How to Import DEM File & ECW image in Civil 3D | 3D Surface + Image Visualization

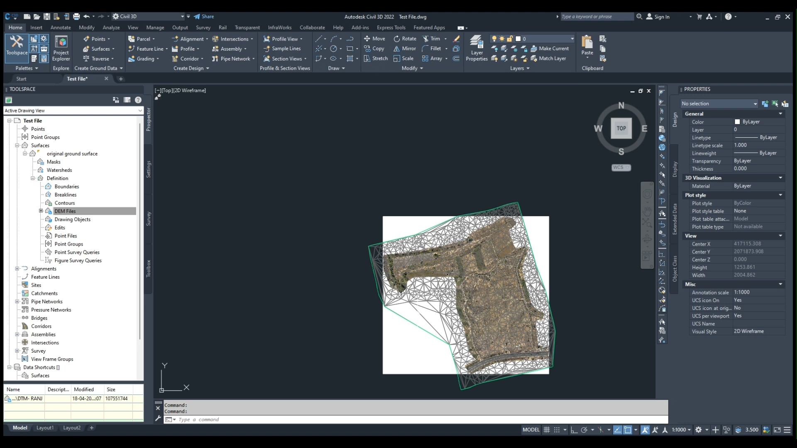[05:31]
You can see that the image, the surface has been created. Ok. Let me switch off the triangulation so that it can remove.
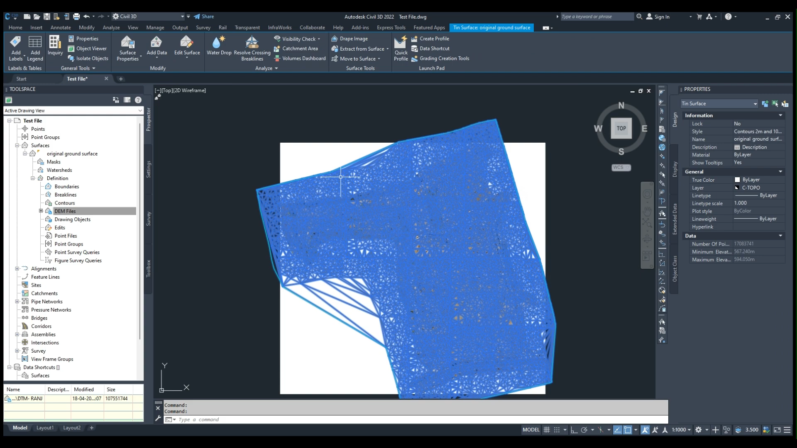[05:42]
So smoothly carry around the process.
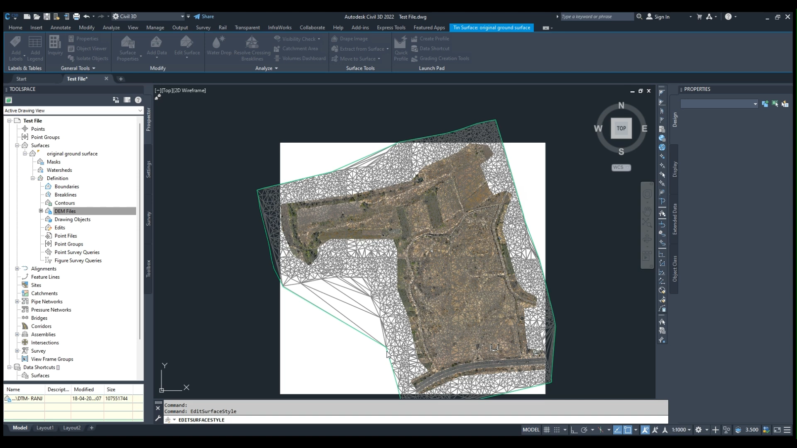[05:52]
Now you can see only the boundaries. Now I will select the surface. Right click on select. And in the observation, for object viewer, you can see the surface.